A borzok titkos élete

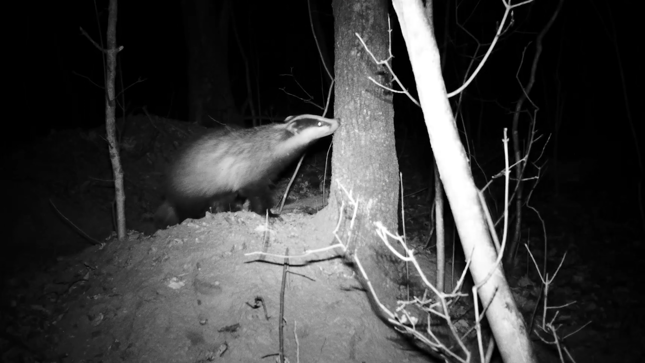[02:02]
Kihasználva, hogy az emlősek látása korlátozott a 700-tól 1000 nanométerig terjedő spektelis tartományban.
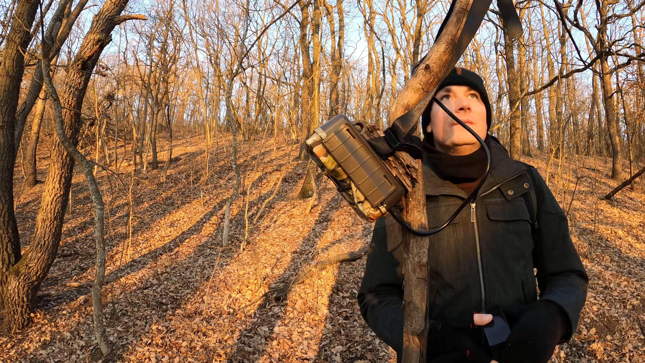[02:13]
Ennek ellenére, és különösen akkor, ha a kamera aktív megvilágítója 700 nanométer alatt is bocsász ki fényt, ő készreveszik, ha mi már nem is láthatjuk.
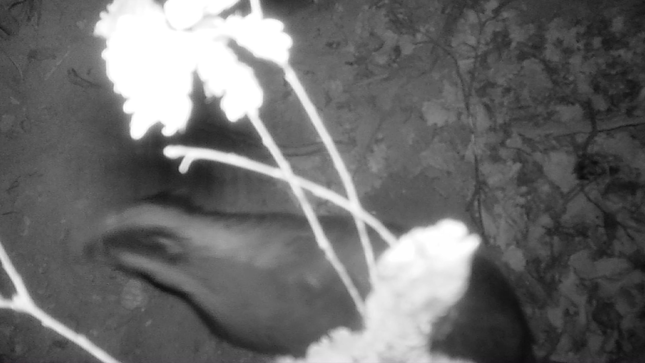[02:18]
Máskor pedig a szűrőváltás halk súrlódása vagy a kamerák emberszaga árul el bennünket. Így időbe telt, mi kikísérleteztük a zavarásmentes megoldást.
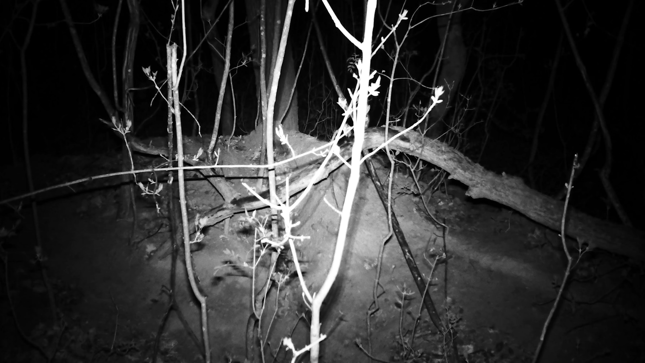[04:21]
De mint látjuk nem járt sikerrel. A rókának sincs nagyobb szerencséje, iszkolnia kell. Egyébként ez nem véletlen. A róka koponyájának teteje egy síkfelület.